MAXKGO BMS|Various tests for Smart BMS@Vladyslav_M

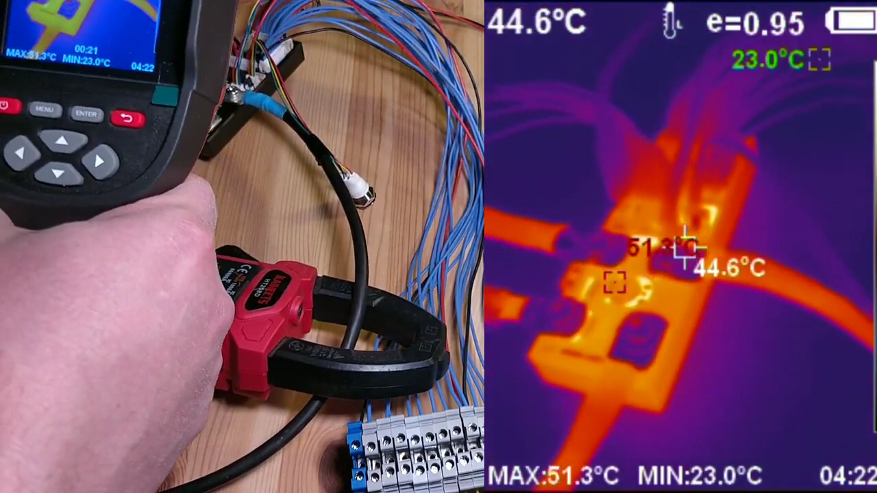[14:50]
On screen: spot 44.6°C, max 51.3°C, min 23.0°C
В принципі, корпус рівномірно нагрівається. Драти нагріваються.
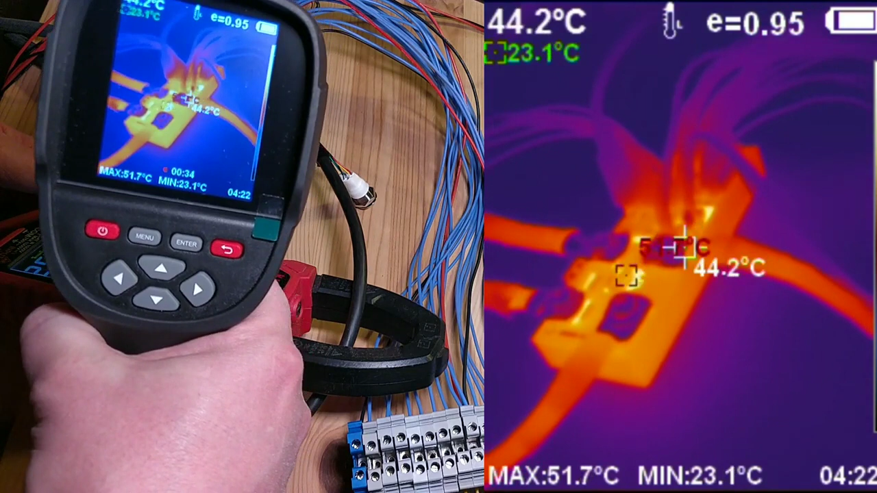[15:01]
On screen: spot 44.2°C, max 51.7°C, min 23.1°C
Але загалом це не критична температура. Струм 53 Ампера.
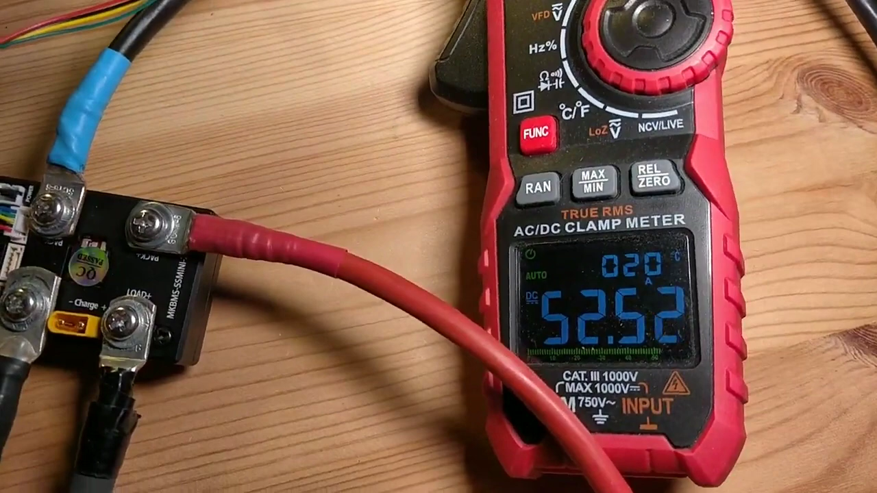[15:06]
52,5 по кріщах. БМС-ка вже більше нагрівається. Зараз тепловізором глянемо. По програмі нагрів 63,5 градуса.
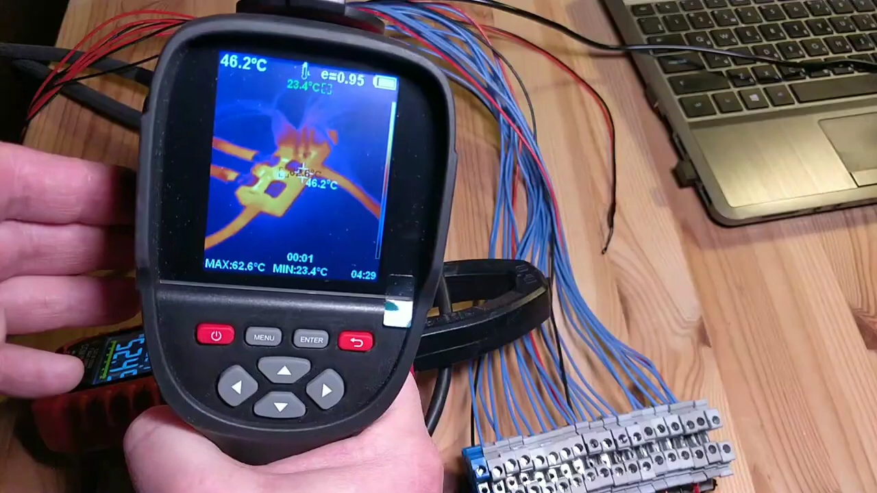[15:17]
On screen: spot 46.2°C, max 62.6°C, min 23.4°C
Так, бачимо температури тепловізором 63 градуса.
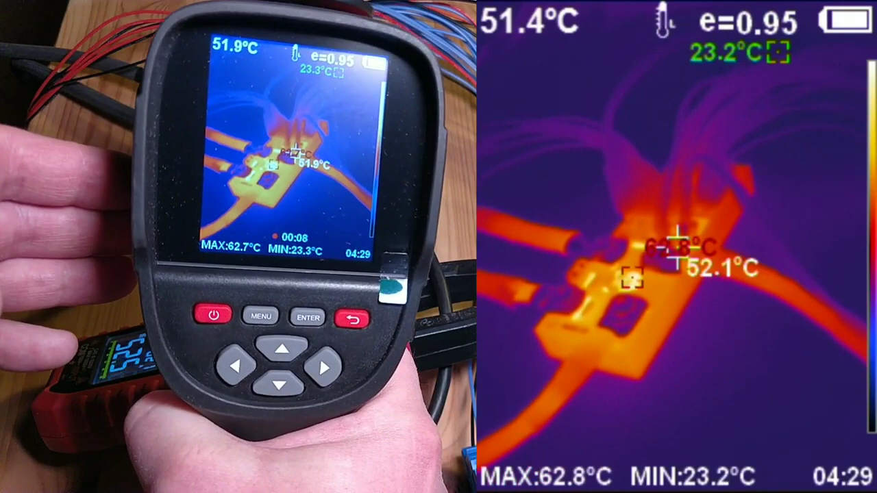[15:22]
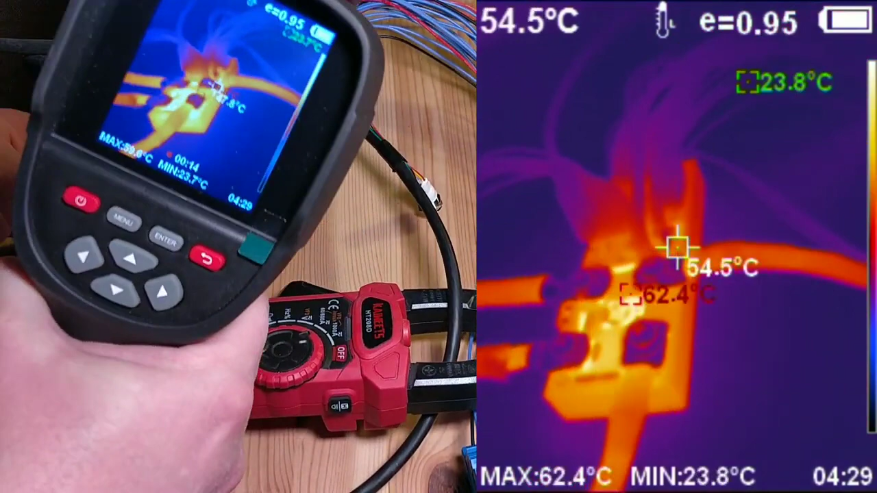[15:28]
Мені здається,
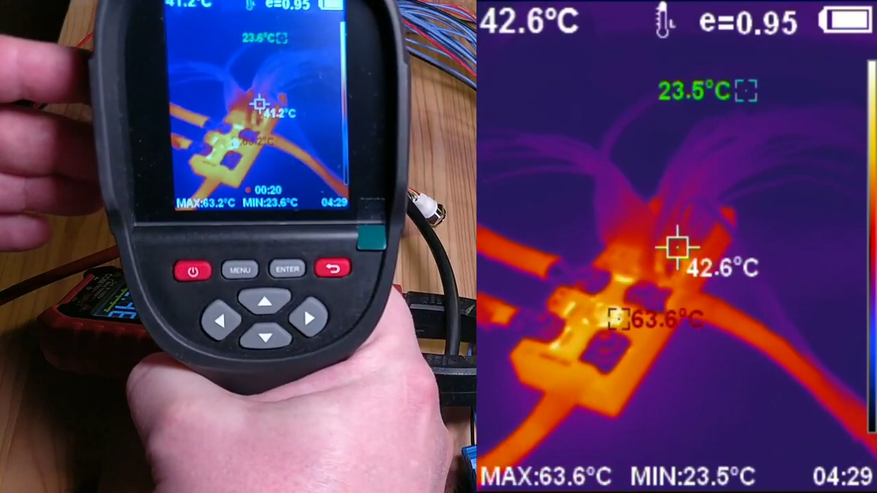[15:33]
для довготривалої роботи на 70 Амперах треба додаткове охолодження. До корпусу БМС-ки ще якийсь радіатор до цієї сторони додати. Бо трошки замало охолодження.
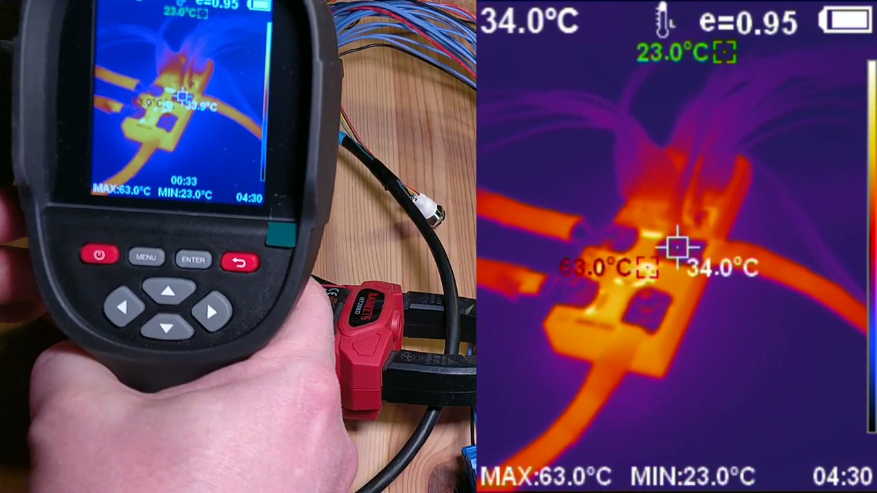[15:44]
On screen: spot 34.0°C, max 63.0°C, min 23.0°C
Якщо БМС-ка буде в закритому корпусі особливо, то може перегріватися.